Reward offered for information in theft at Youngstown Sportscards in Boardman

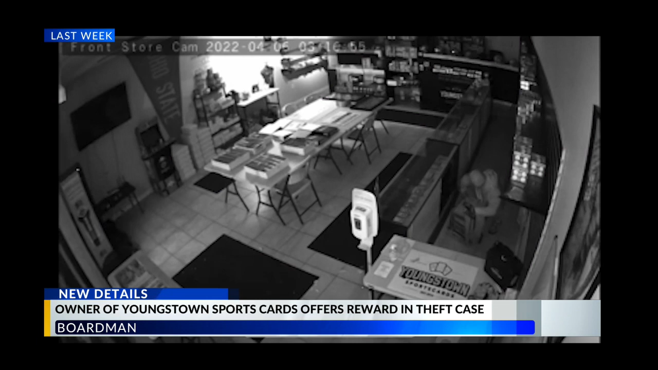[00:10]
That was just last week when someone broke into the business off of Route 224 in Boardman. A passerby noticed the glass door shattered and called police. The suspect, though, made off with $10,000 worth of items, including cards and a game console.